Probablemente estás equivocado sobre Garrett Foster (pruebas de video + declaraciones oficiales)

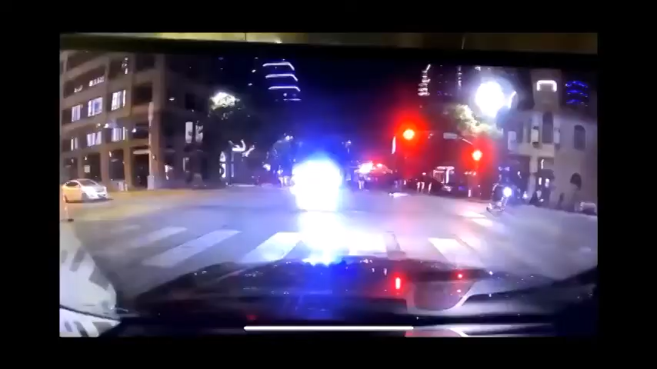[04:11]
Sin embargo, en este video, de cámara de tablero de otro automóvil, está claro que los manifestantes se congregan en una parte de la intersección aún frente al cruce de peatones. Y la multitud de personas es claramente visible para las otras tres partes de la intersección.